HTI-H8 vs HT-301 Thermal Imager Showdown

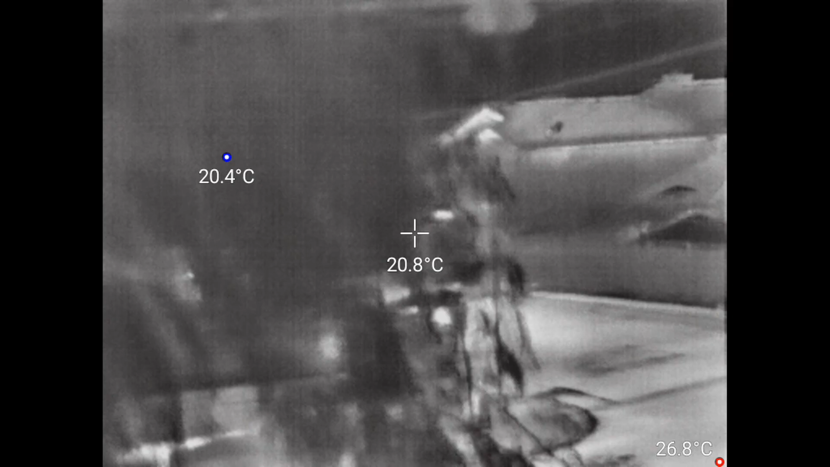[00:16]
On screen: spot 20.8°C, max 26.8°C, min 20.4°C
For under $1,000, you get 384x288 thermal images at 25Hz in a convenient USB form factor, which is almost unheard of.
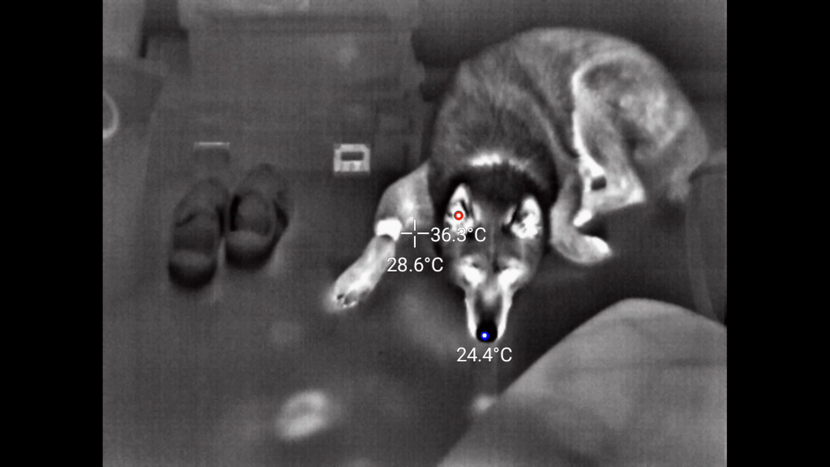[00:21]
On screen: min 24.4°C
Not that the device is cheap at about $760,
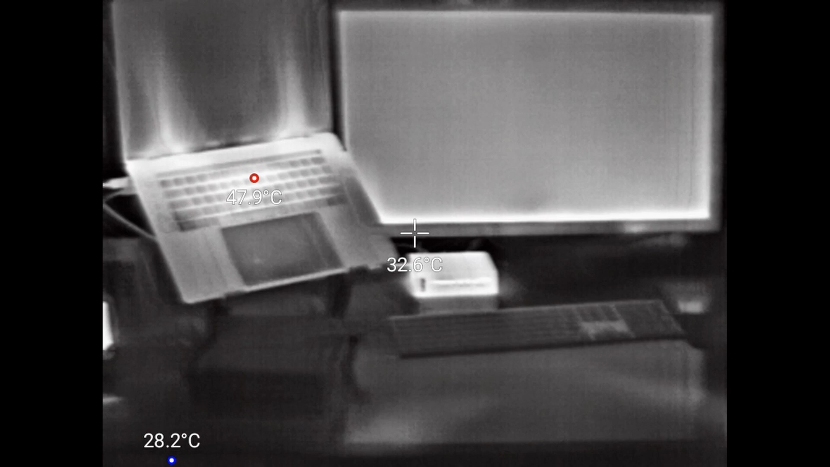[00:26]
On screen: spot 32.6°C, min 28.2°C
but resolution is pricey in this market, not to mention more than 9 frames per second. But dongle devices have their usability cons, and hardware specs don't tell the whole story, especially when something depends so heavily on software.
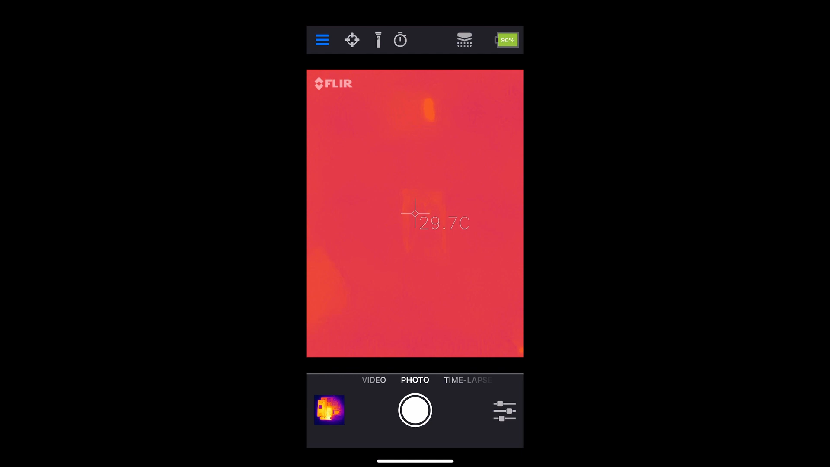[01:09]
On screen: spot 29.7°C
First, better resolution, so I can focus in on a circuit board I'm debugging and see what's actually going on without mostly guessing.
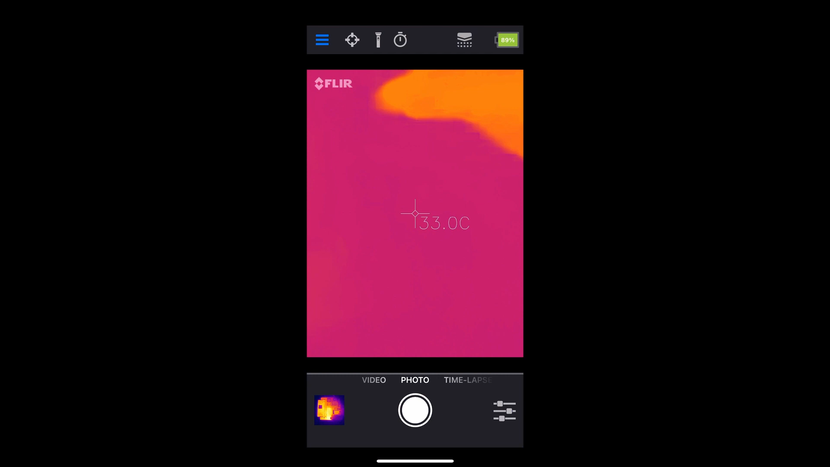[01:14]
On screen: spot 33.0°C
MSX is helpful, and it makes this kind of work actually feasible despite the low resolution,
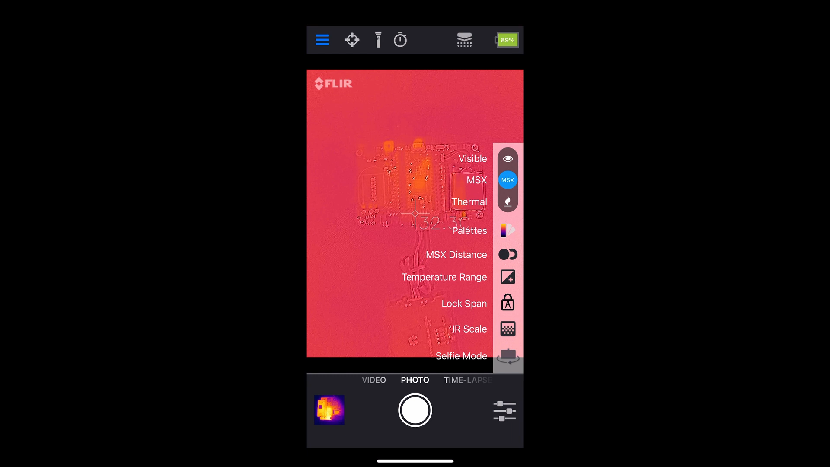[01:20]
but it's got serious limitations.
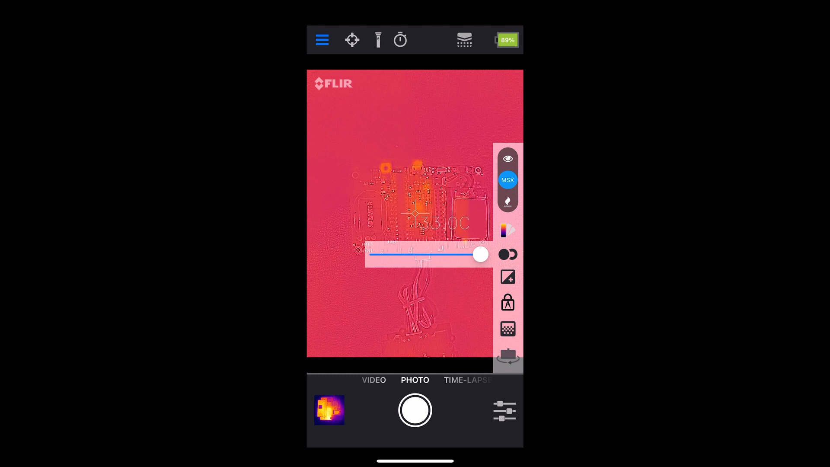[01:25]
Second, higher frame rate, latency. Looking at the thermal scene from a moment ago makes it that much harder
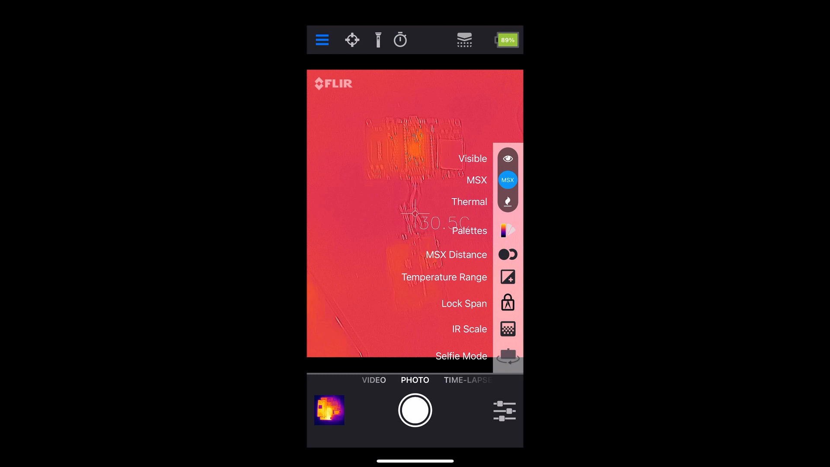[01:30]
to correlate your work in the physical world with the information you're getting about temperature. Third, and this might even be a separate device, is grab-and-go convenience.
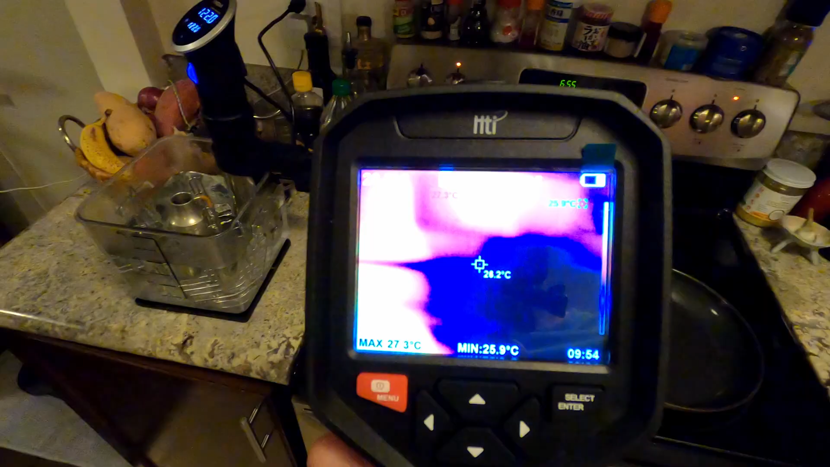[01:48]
On screen: spot 26.2°C, min 25.9°C
One device to rule them all could work, and that's what we'll look into with the HTI H8,
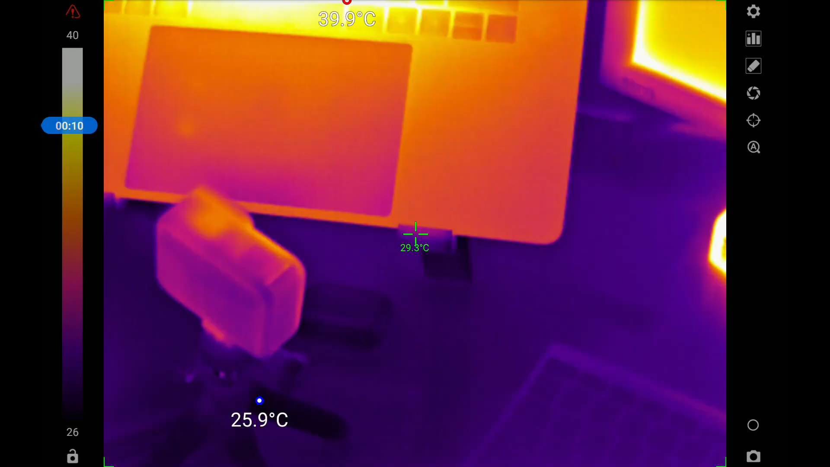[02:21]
On screen: max 39.9°C
One thing I immediately notice is that the video feed is fast and responsive with almost no latency, and automatic high-low measurements track the actual points in the video plenty quick. They won't keep up with a whip pan, but then what kind of thermography is that anyway?
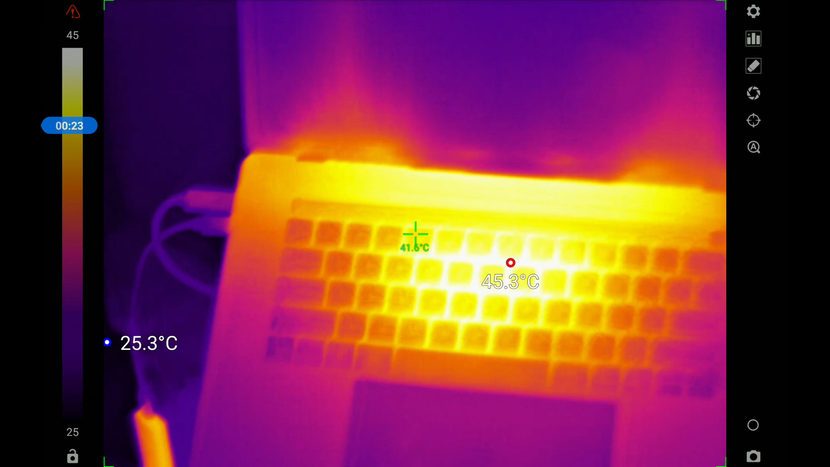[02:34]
And while it's not totally flawless, a third-party app called Therm Viewer brings a lot of additional functionality to the table.
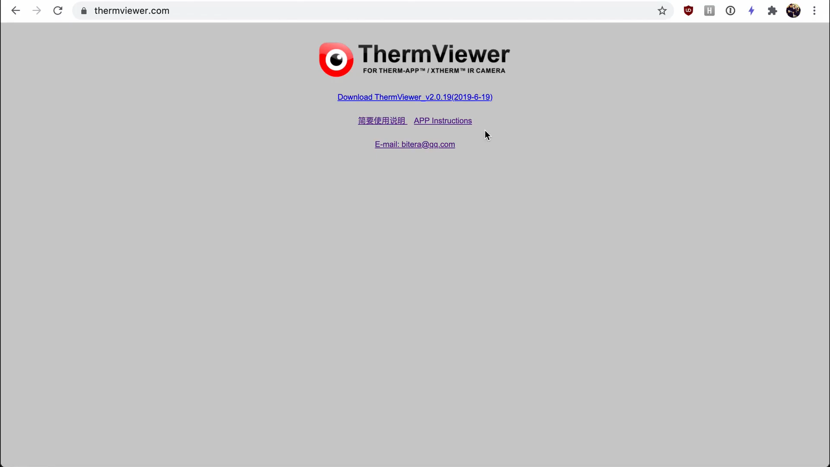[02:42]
Again, I had trouble here and couldn't install the app directly from the website, but using a desktop to copy it to Google Drive first did the trick.
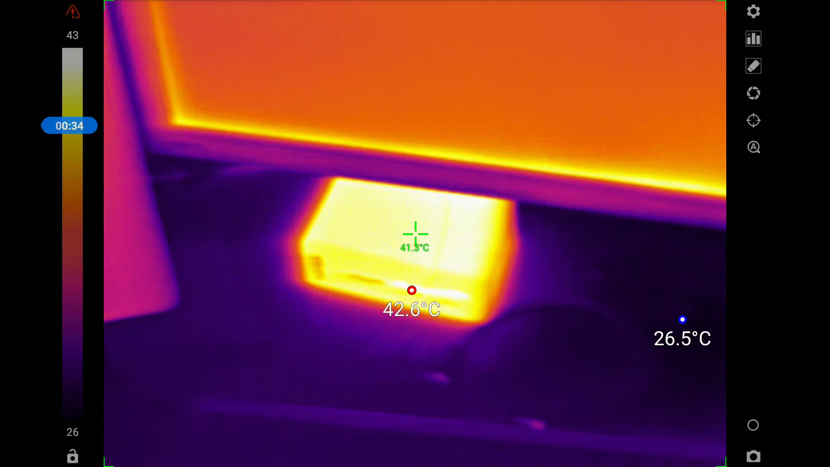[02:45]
On screen: max 42.6°C, min 26.5°C
Therm Viewer adds in a bunch of image processing options and non-uniformity correction,